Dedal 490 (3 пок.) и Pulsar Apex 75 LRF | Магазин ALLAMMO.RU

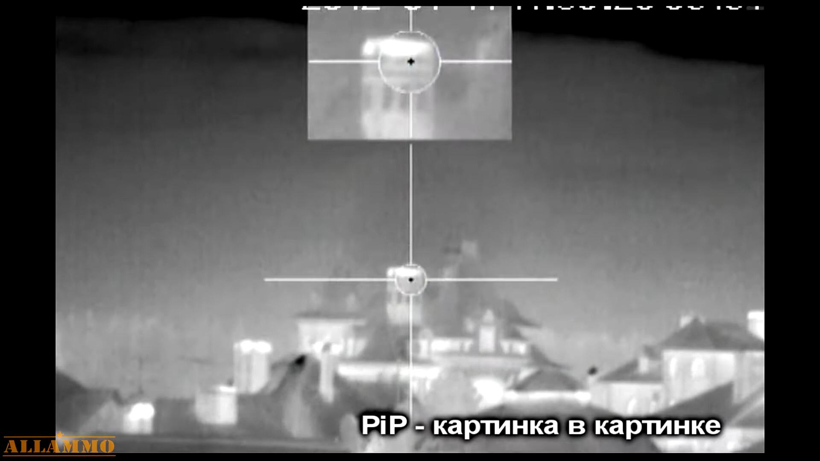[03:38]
С помощью нее вы можете видеть как общий план, так и приближение по центру перекрестия одновременно.
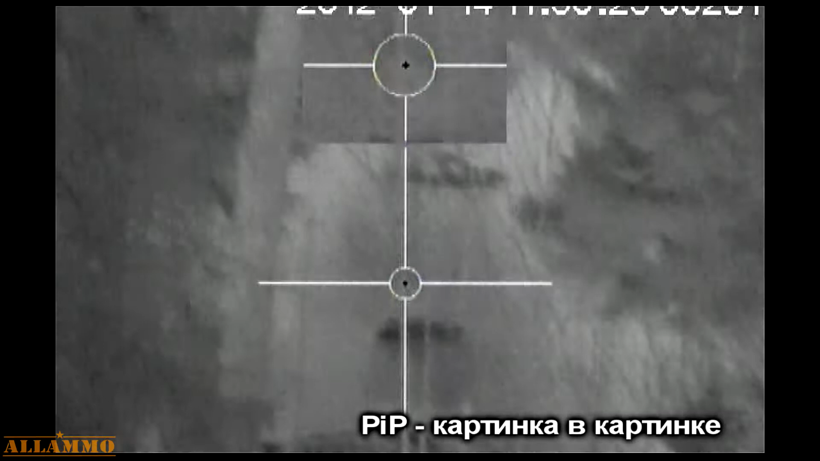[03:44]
Что удобно при стрельбе на большие дистанции или стрельбе в бегущей цели.
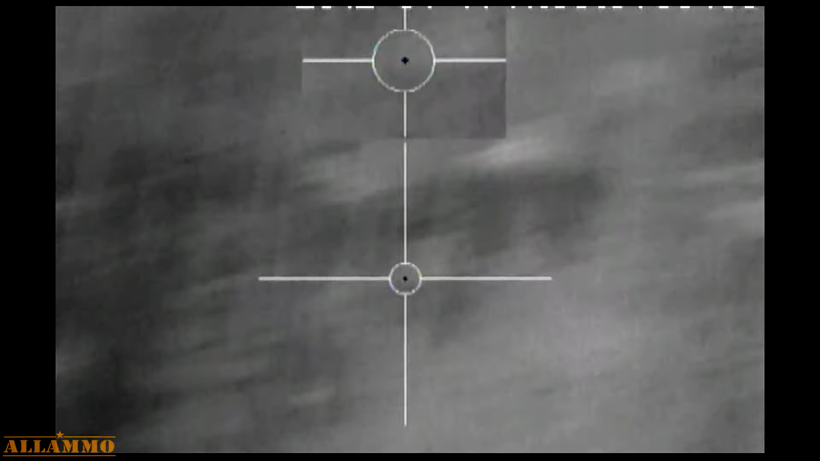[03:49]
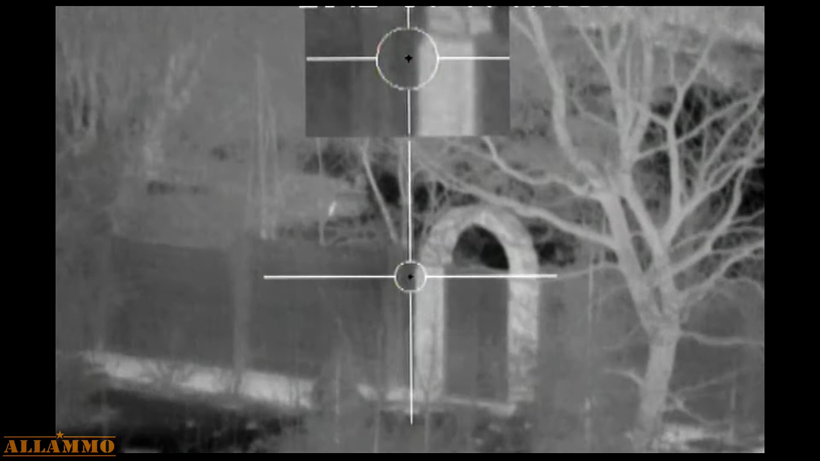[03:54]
Также прицел имеет функцию постоянного сканирования на дальность.
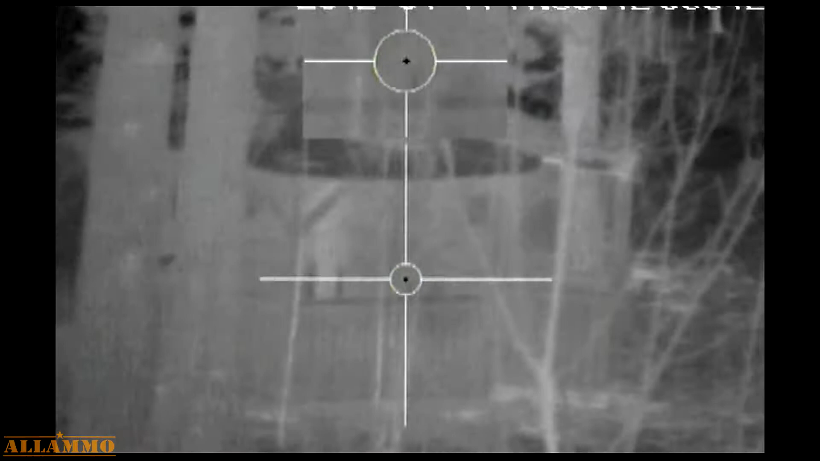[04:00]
С помощью которой вы просканируете всю местность и поймете с какими дистанциями вы имеете дело.
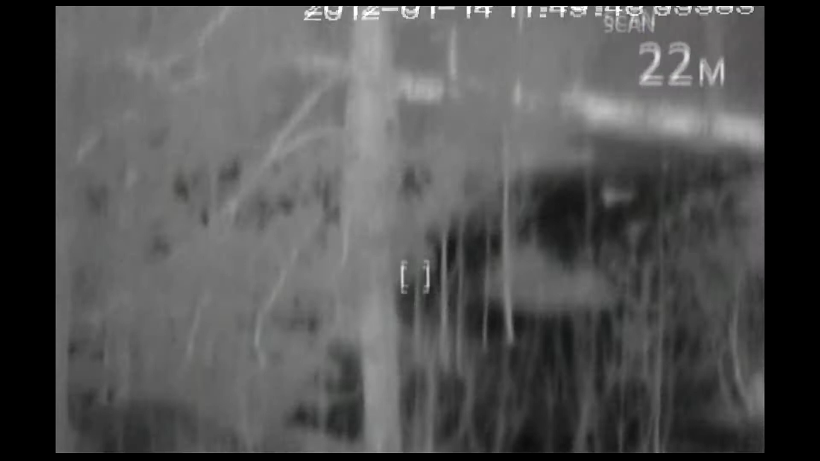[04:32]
Далее идет небольшое сравнение восприятия картинки между ночным прицелом и тепловизором.
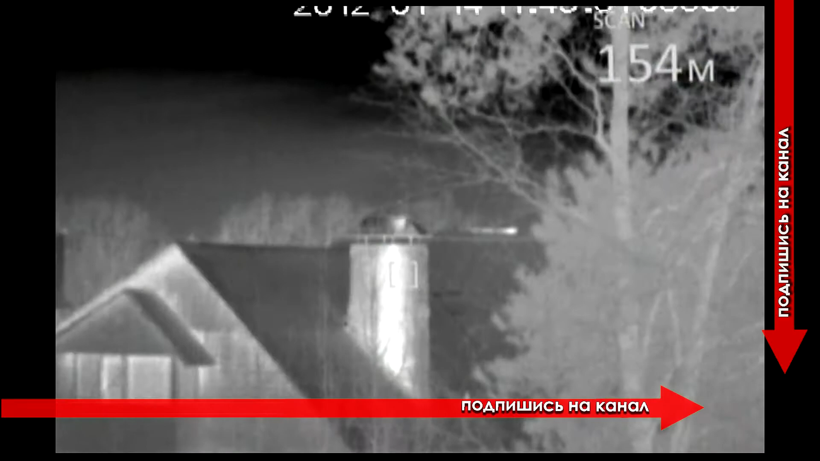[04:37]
Учтите, что качество картинки разное,
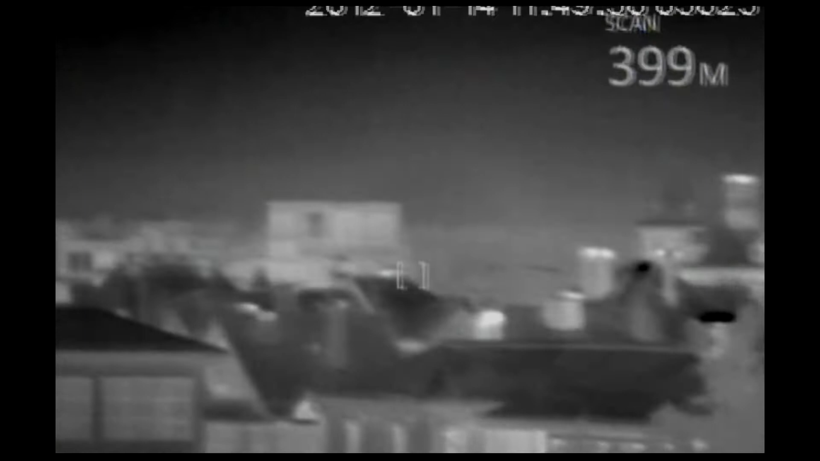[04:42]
так как с тепловизора идет запись на видеорекордер со средним разрешением, а запись с ночного прицела через камеру, установленную у окуляра.
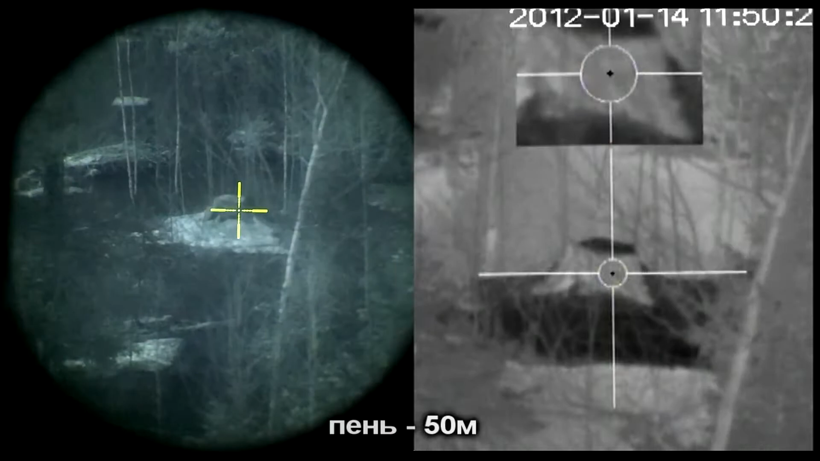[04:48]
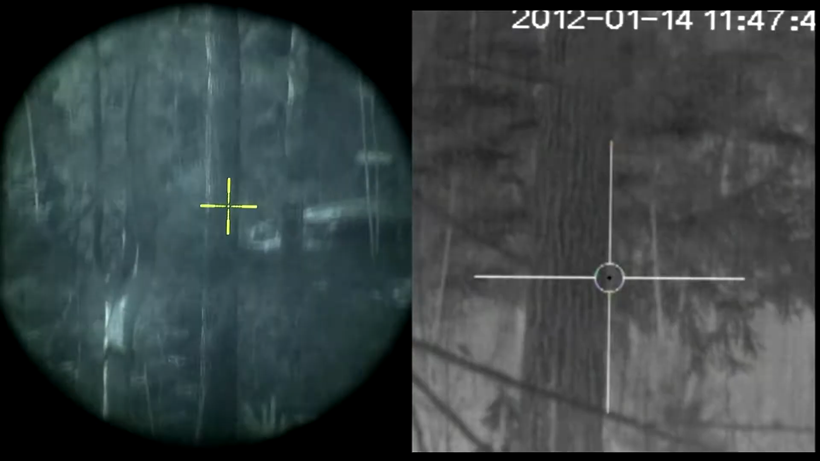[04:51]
Качество картинки в реальности намного лучше в обоих случаях.
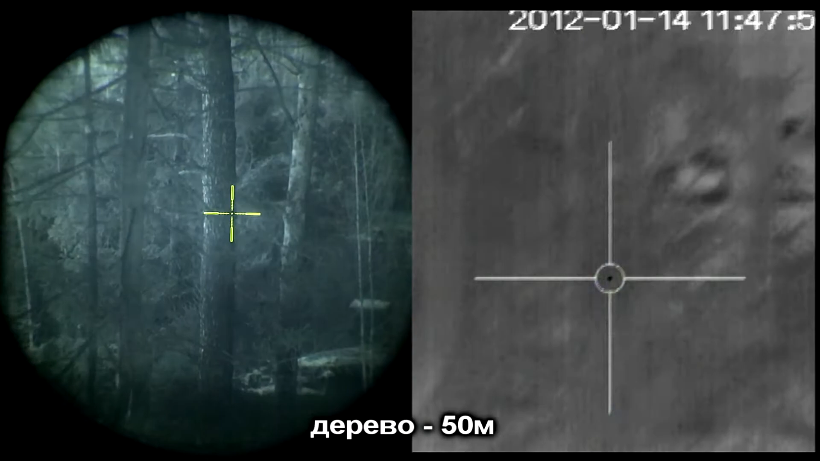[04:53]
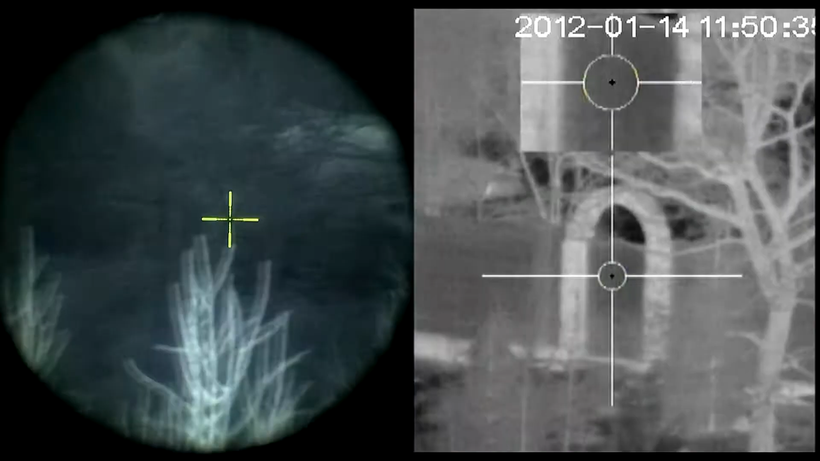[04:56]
Это только общее представление. Еще нужно учесть естественную освещенность в черте города.